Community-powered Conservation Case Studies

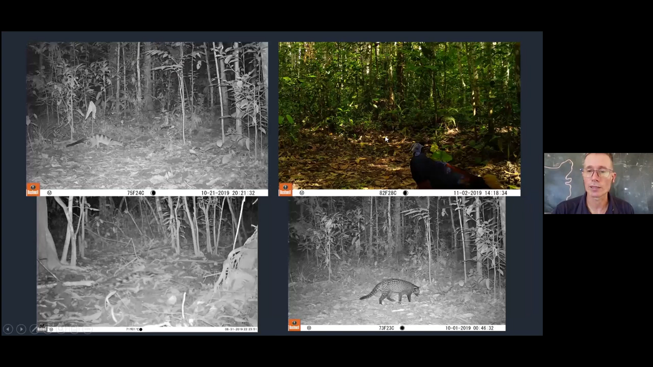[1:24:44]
tingalong here civet cat uh moon rats uh punk bin we've got the yellow-throated martin that's not me uh uh mongoose here and we've got uh boomba from lion king as well so we've got lots of them around this place okay so this is just some wildlife that's coming
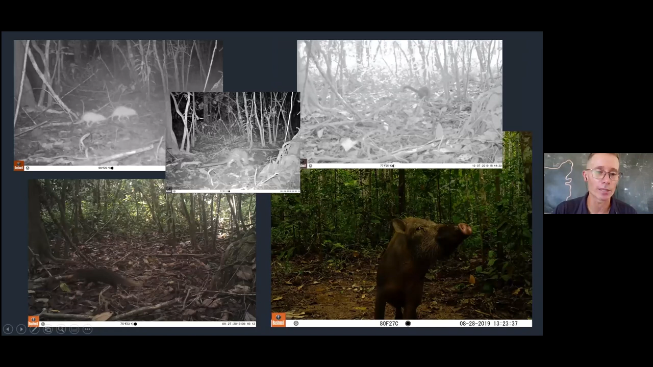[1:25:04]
into the restoration uh sites now okay so here's another area that